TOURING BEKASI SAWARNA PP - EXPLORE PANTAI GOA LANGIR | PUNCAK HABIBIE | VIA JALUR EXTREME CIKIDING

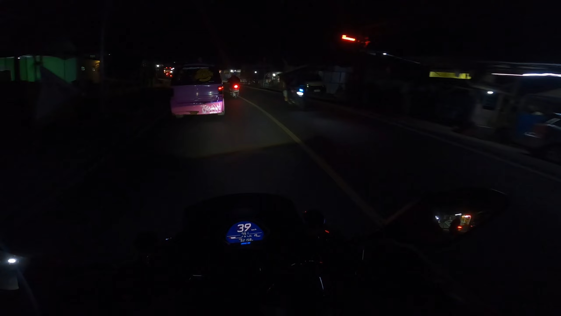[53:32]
Baru agak lancar. Ya mudah-mudahan aja nanti di Bogor nggak macet lagi ya teman-teman.